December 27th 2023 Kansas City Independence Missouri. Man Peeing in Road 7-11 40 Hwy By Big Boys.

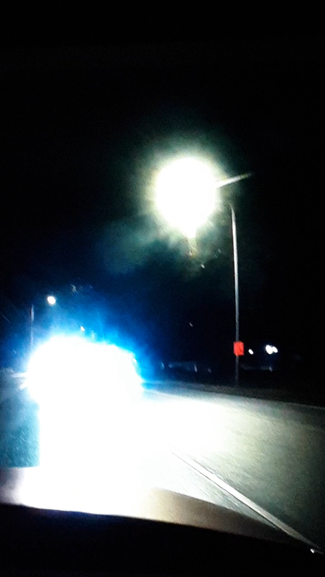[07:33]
hold on guys all right i'm back and there goes one in defense cruiser they always travel in twos guys